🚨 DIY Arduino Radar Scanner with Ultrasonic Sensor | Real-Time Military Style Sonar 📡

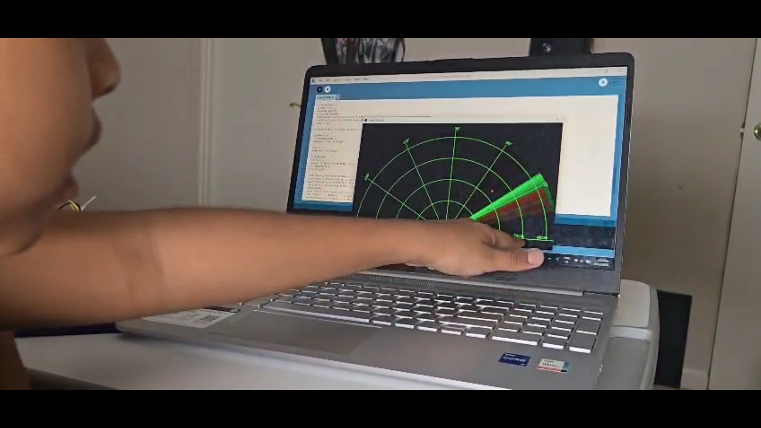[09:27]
Now when I place my finger, it shows me a line and it shows the distance where my finger is. And it also shows the angle.